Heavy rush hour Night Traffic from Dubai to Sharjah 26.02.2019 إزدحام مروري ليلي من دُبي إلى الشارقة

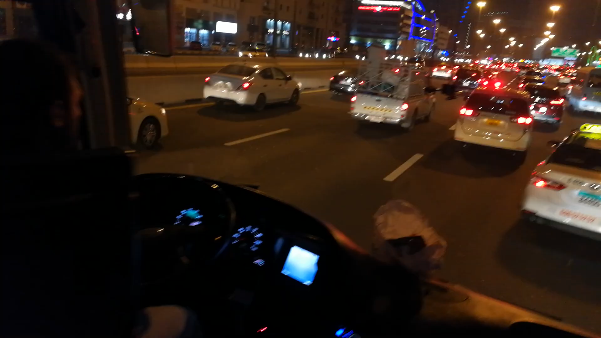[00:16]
وهي أنا هاي الترافيك اليومي من الشارقة من دبي للشارقة.